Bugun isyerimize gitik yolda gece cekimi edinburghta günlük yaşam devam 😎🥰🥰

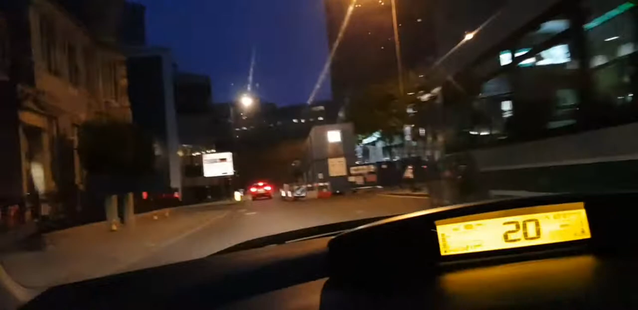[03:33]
No, bu eski mesela, bu taraf yeni. He. Bizim mahallemiz. Ama bizim mahallemiz böyle eski değil.
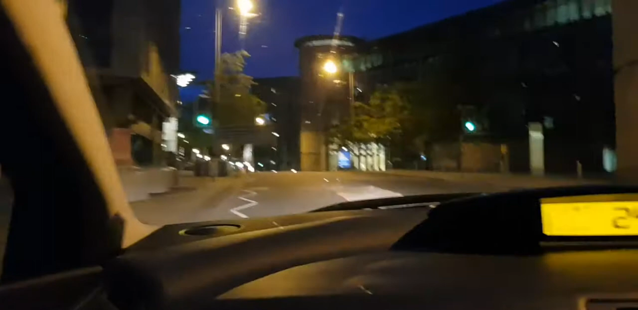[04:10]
Anne, telefonda daha böyle biraz açık görünüyor. Umarım daha açık gözükür. Güzel anlaşılıyor umarım. Hı hı. Biz şu anda Tolk Cross'tayız. Tolk Cross mahallesindeyiz. Bölgesinde mi oluyor, mahalle mi oluyor? Buraya bakın. Arabalar çok yakında gösteriyor hocam. Merkezde bu... çarşı burası, hep merkez.